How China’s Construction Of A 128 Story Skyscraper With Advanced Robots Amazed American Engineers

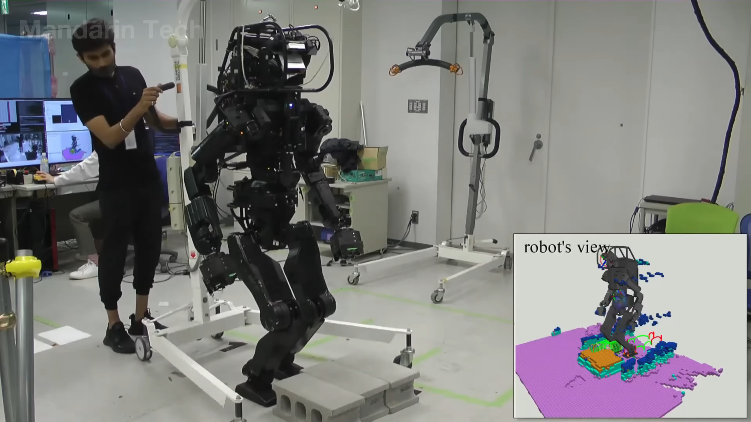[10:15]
Another advancement in construction automation is marked by the appearance of HRP-5P.
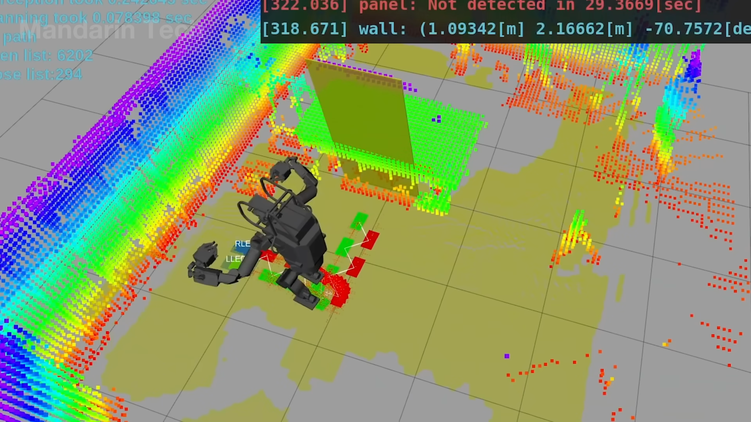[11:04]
When its vision is obstructed, HRP-5P still moves precisely using a spatial map scan by laser.